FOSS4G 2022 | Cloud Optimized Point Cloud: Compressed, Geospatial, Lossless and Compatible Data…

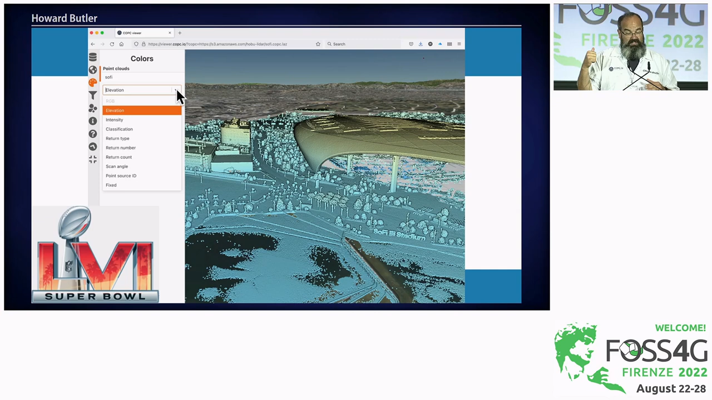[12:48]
This particular thing is not open source, but others are available that you could do so.
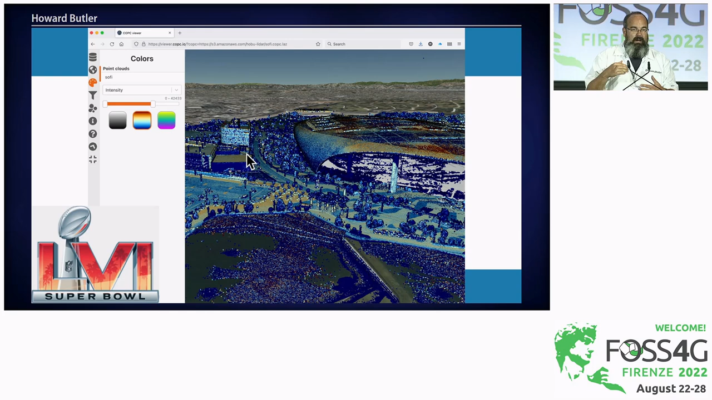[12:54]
So being able to decompress, filter, select, and put this data in a web browser, in this case, it's using Cesium.
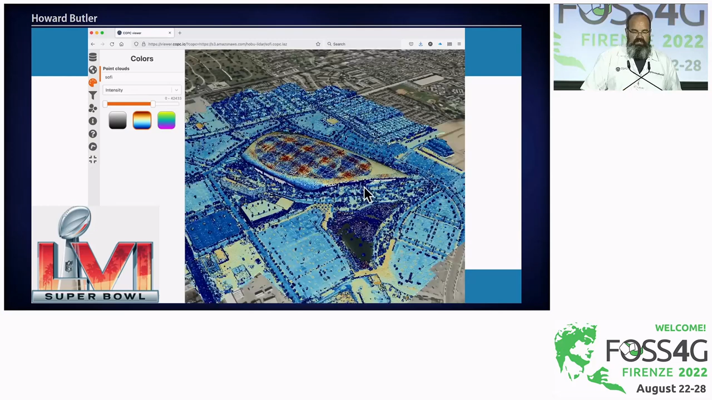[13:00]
So this is a, you know, a substantial, I think it's a 330 megabyte file,
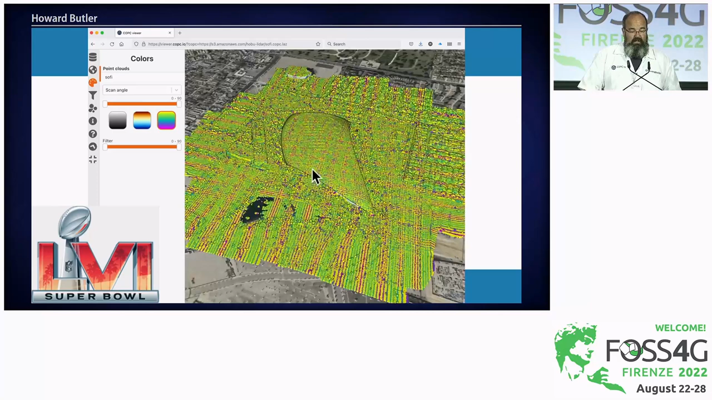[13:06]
you know, just browsing, manipulating, filtering through the content, and providing it to a browser-based application for people to visualize it.